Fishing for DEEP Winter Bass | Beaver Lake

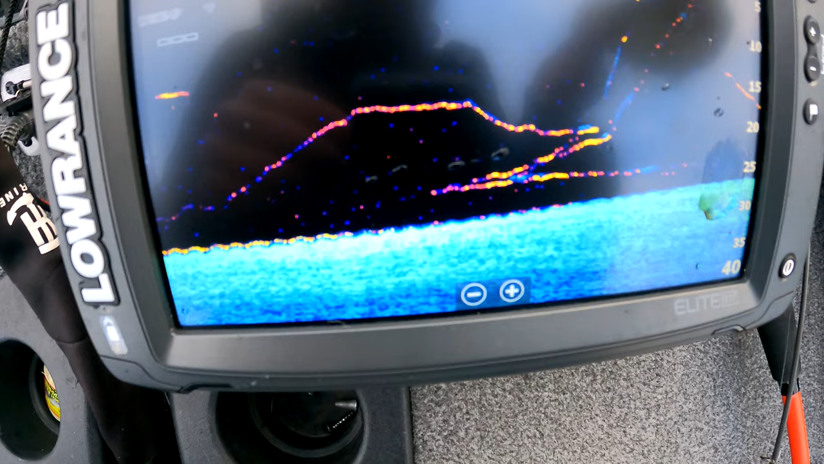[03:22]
So that long squiggly line, that was my bait, and then I had about two or three of them. Looks like another one going down. Just kind of waited for that tug. There we go, guys. Woo!